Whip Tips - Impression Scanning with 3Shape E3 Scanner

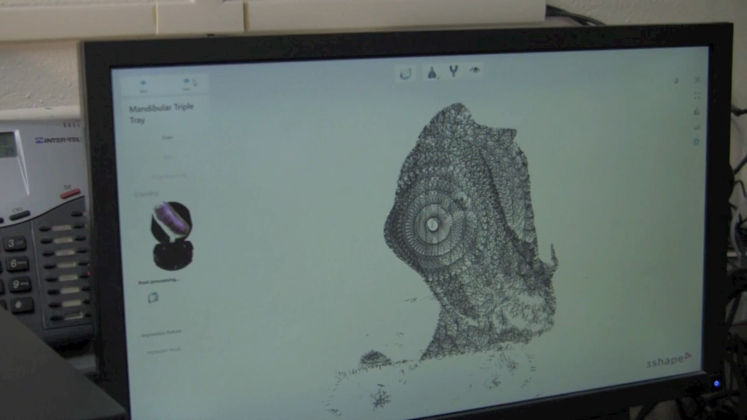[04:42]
So since this is our prep side with the prep tooth on it, we're going to want to select our prep tooth.
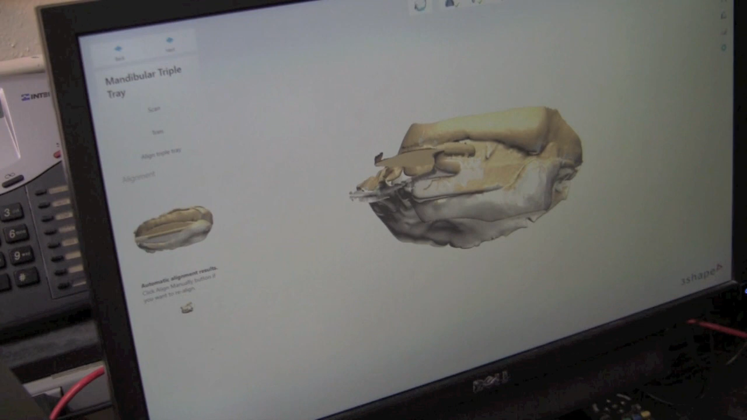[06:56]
you would just click this icon down here that says align manually and then it would be similar to aligning a byte with points.
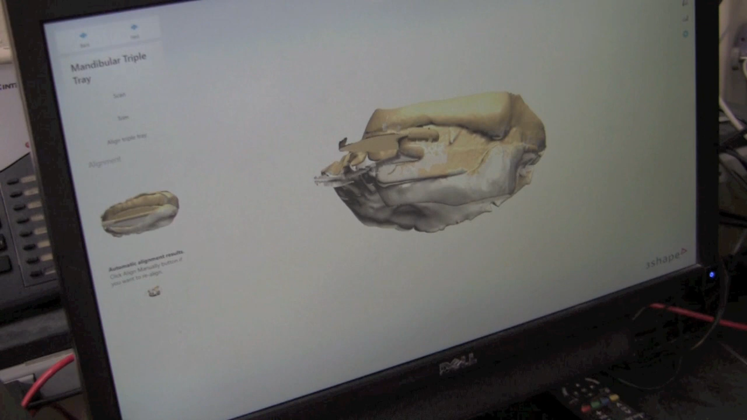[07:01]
So we'll go ahead and hit next.
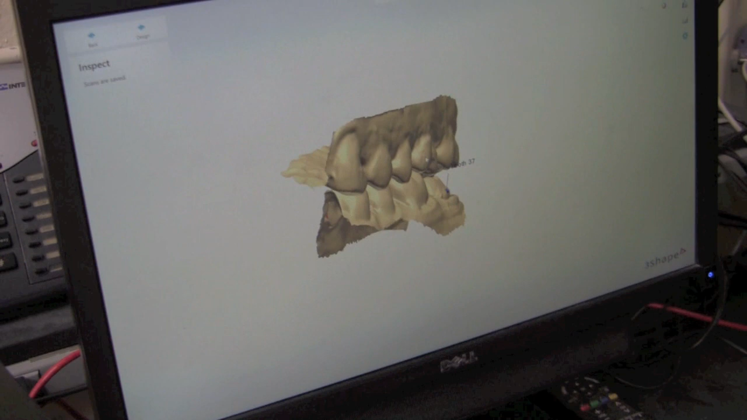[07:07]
And then this shows you our end result in the byte.
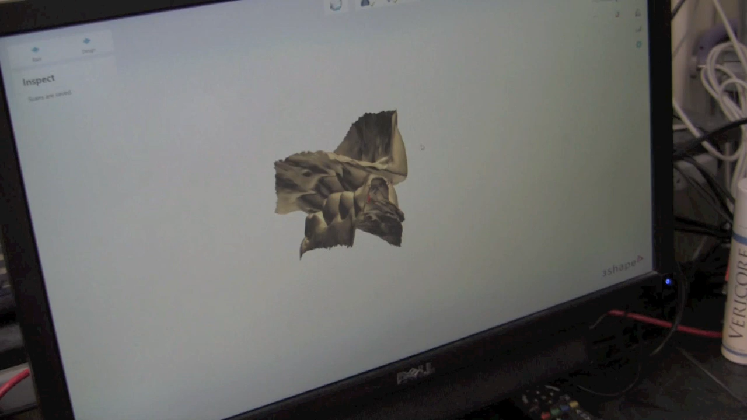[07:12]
And now it's ready for design.